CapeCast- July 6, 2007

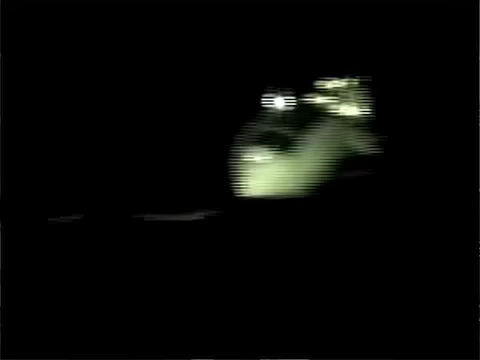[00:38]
was picked up by the Coast Guard last night, 50 miles east of Provincetown,